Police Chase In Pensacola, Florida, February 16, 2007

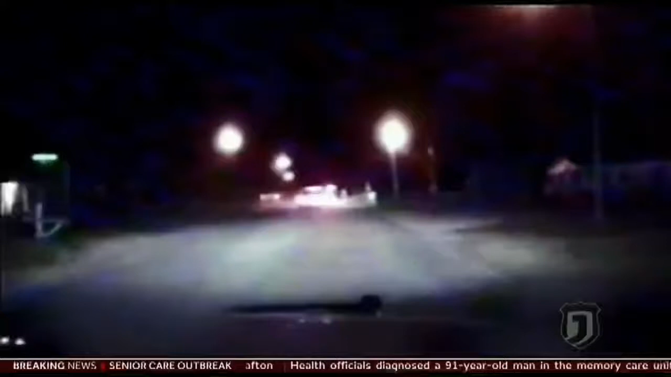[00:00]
Pensacola, Florida. Police pursue a suspected drunk driver. Officer Ozzie Teeters follows in the second squad car.